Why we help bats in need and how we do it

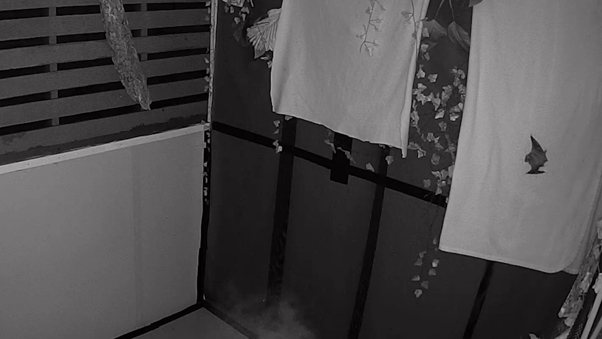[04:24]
We have an insectivore enclosures to test them if they can fly and get them outside and used to the weather before we release them.